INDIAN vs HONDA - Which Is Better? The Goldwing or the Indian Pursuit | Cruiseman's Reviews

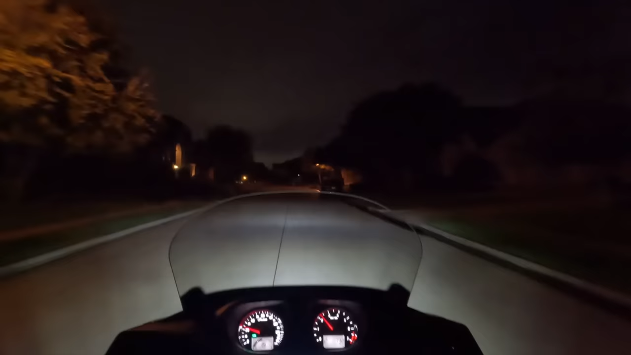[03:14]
and I just didn't feel like it was as bright as the headlight on my Goldwing. After multiple rides in the dark early in the morning, I still feel like my Goldwing lights up the road better than the Indian.